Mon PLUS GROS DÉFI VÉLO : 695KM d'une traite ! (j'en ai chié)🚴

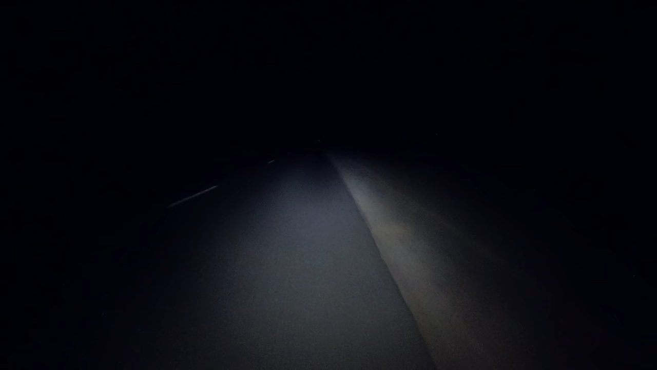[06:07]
Personne sur la route, j'en profite parfois pour en user le bitume plutôt que les chemins qui l'allongent,
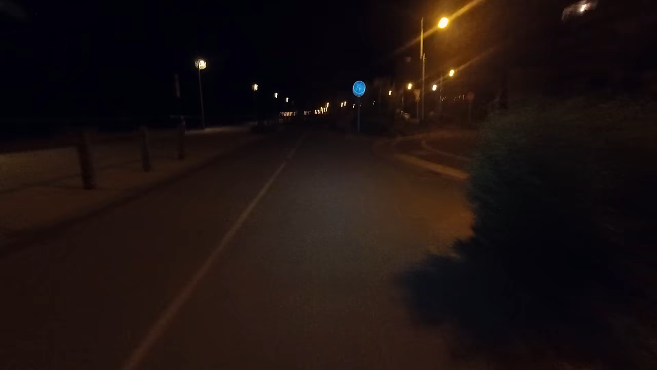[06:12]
histoire de gagner du temps pour atteindre ma prochaine étape qui sera pornic. Mais souvent, matras me ramène en forêt, et là je prends un kiff pas possible à foncer sur les pistes, tout en espérant qu'un sanglier ou je ne sais quoi ne vienne me couper en deux.
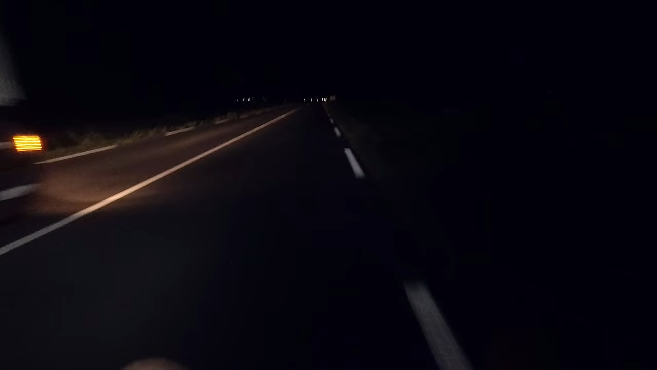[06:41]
Franchement, là je suis tout seul au milieu des marées, au milieu de nulle part, regardez-moi ce ciel.